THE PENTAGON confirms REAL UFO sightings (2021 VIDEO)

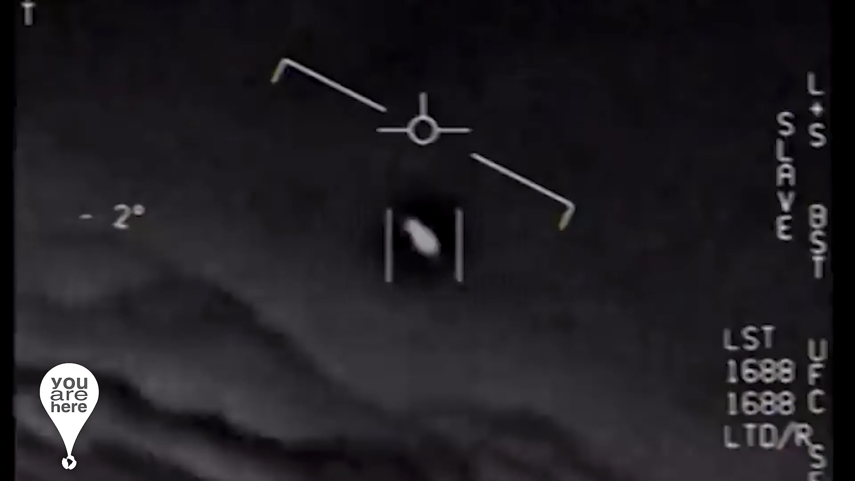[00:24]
These photos and videos were taken by Marina on the deck of the destroyer USS Russell.
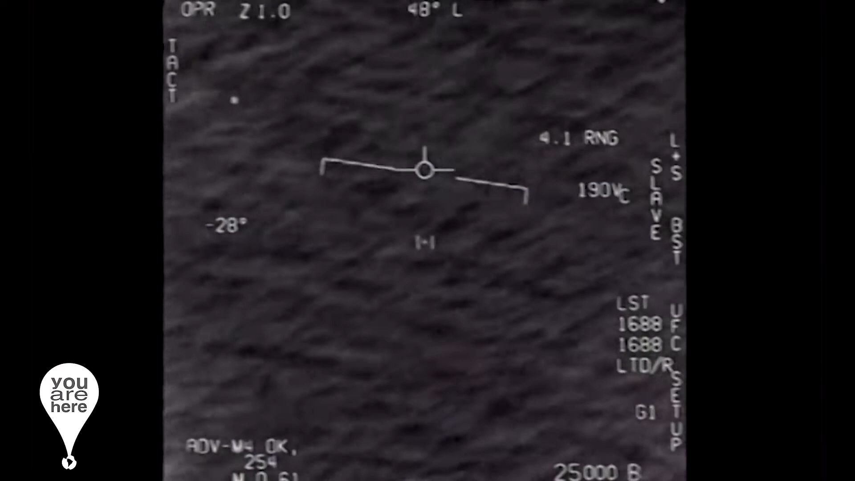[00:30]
We can see triangle-shaped objects with flashing lights. These move back and forth between the clouds.
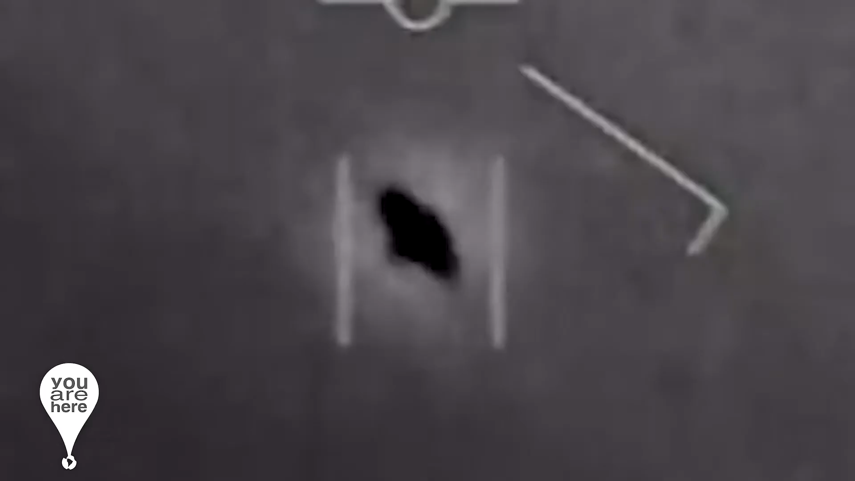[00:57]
These are three objects. The first in the shape of a sphere,
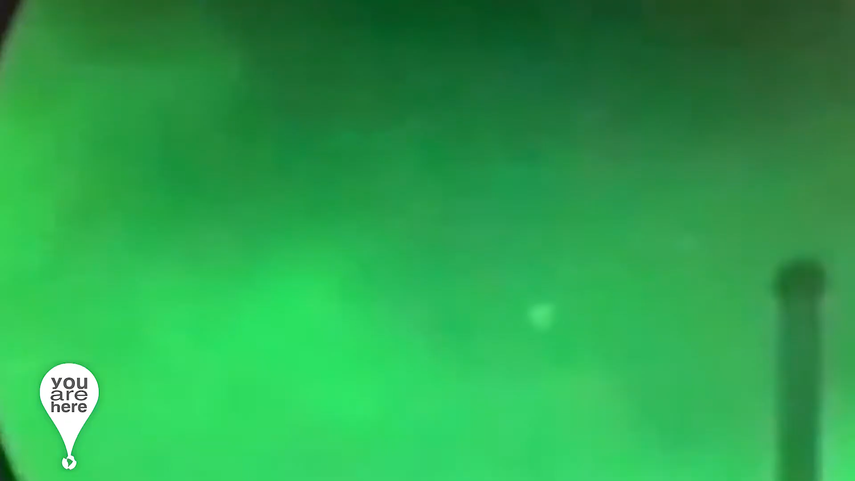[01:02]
the second in the shape of an acorn, and the third characterized as a metallic blimp.